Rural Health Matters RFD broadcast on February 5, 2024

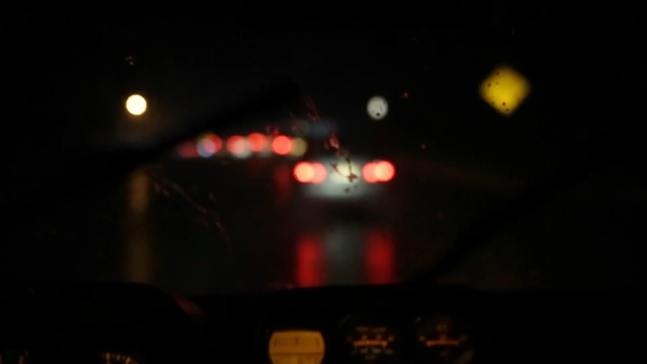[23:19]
It's pouring during bad weather. Driving can become downright dangerous.